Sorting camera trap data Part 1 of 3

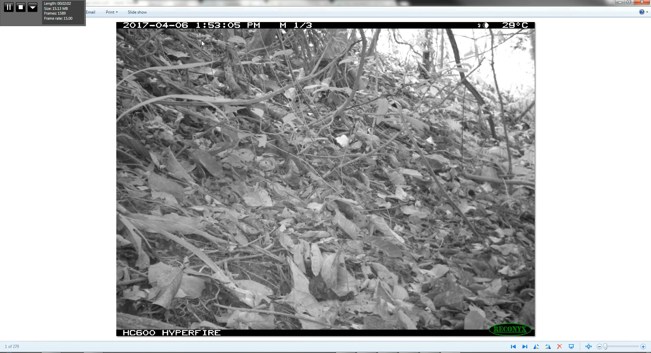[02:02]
So we need to actually change these names to match the metadata that's attached to this picture. And the metadata that we want to attach to this particular picture, to all of these pictures, deals with the the year, the month, the day, and the time. Okay? So this is 1.53 p.m. 1.53 and 5 seconds p.m. Okay? So that's what we want to do. So the first thing you want to do, of course, is you make a copy of your raw data.